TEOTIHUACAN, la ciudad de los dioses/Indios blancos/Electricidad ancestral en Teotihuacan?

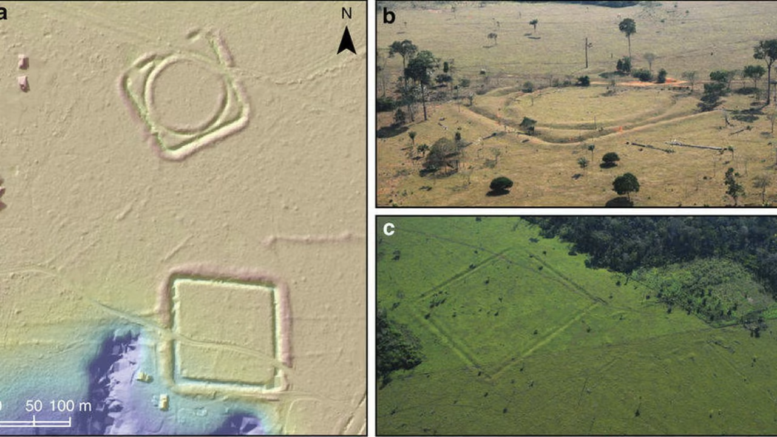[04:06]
plazas y casas que se encuentran en lugares antiguamente muy poblados.